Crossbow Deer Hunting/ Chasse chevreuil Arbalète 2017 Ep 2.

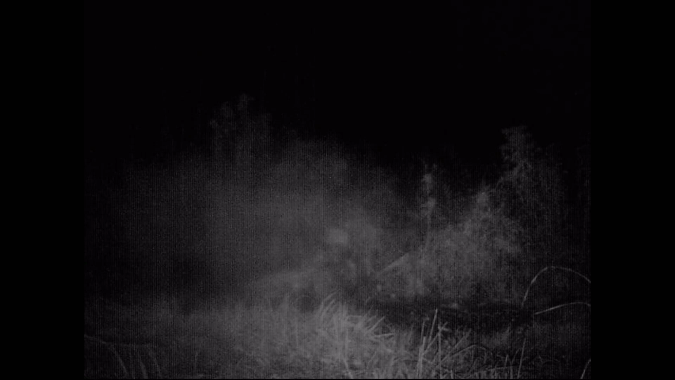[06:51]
J'ai regardé les autres vidéos. Je vous laisse regarder vous-même les belles petites pépites qui sont venues. Zéro chevreuil filmé.